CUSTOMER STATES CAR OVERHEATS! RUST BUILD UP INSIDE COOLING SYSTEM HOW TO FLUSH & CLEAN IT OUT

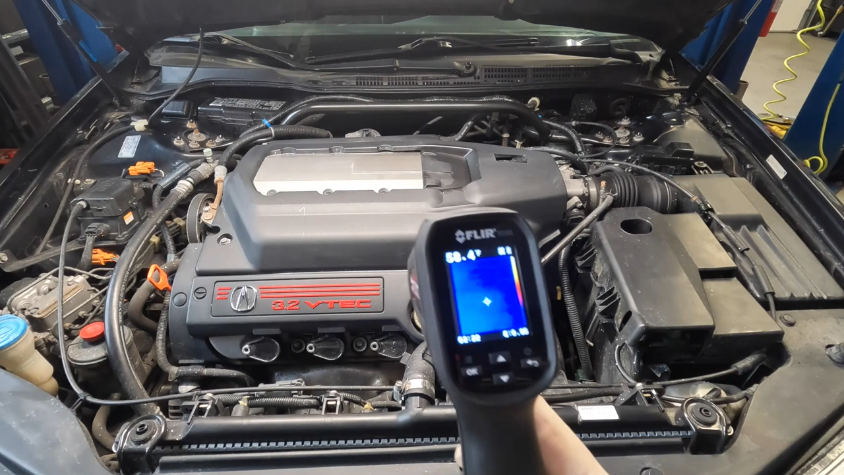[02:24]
all around my engine bay and I just kind of scanned around the engine radiator my radiator hoses you know pretty much anywhere and everywhere now when an engine is cold normally one hose will be cooler